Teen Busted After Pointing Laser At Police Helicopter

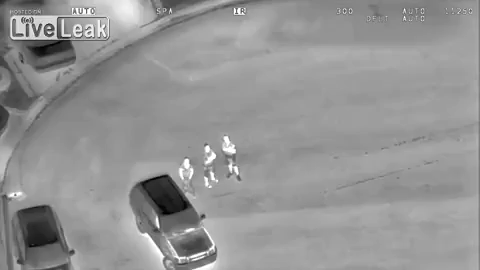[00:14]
if there's a unit that can slide by and assist us on this.
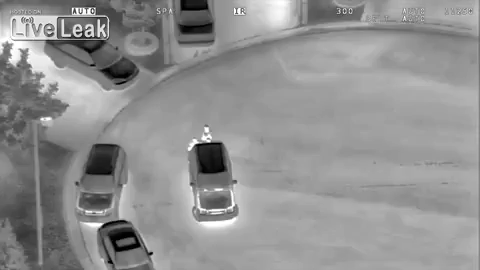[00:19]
Party's there. These guys are continuously hitting us here now, so I've got three of them on the dead end of the court. Oh, they're running now. Okay, Air 2, he's over the fence.
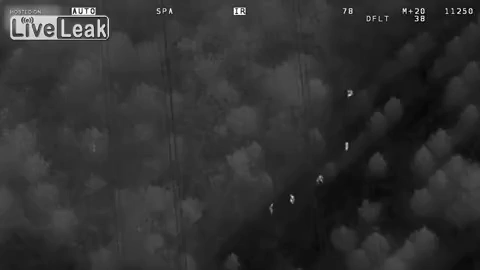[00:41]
He's flat. He's dropped his laser. We're going to stay with the target. We know where the laser is.
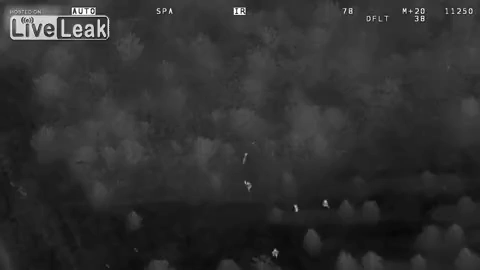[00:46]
Air 2, they've made contact. 10-4, thank you.
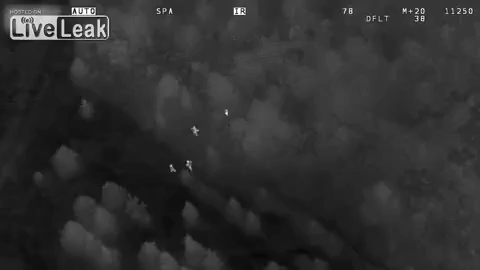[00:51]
Just keep walking. About 5 feet, 4 feet, 3 feet, 2 feet, should be right there.